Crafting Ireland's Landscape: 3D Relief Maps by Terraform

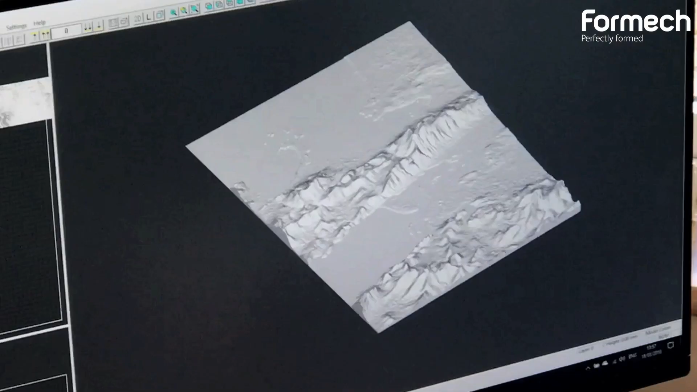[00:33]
What I do is I use a digital elevation model,
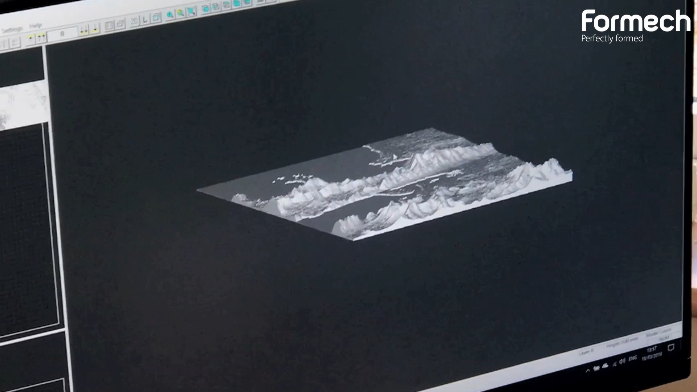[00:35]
an open source data set available from NASA, and I convert it into a 3D printable model.
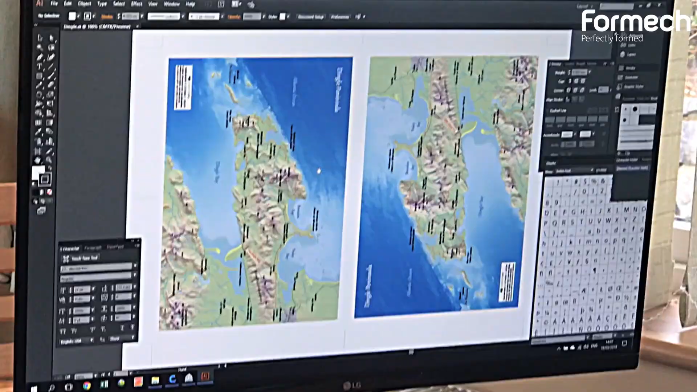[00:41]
When I'm designing these maps, I have to bear in mind that the vacuum forming will create a certain amount of distortion on my map image,
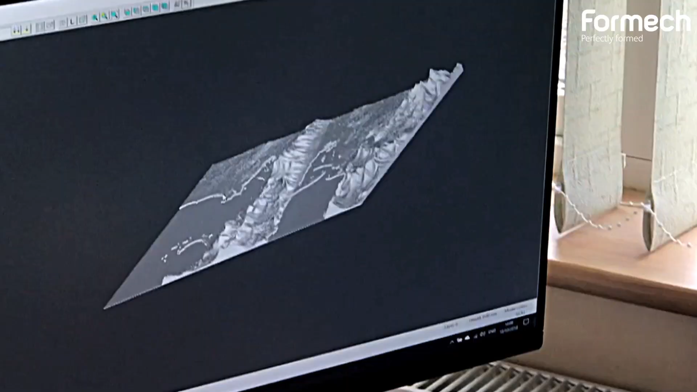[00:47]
so I have to offset the print slightly in places, especially around these mountainous areas.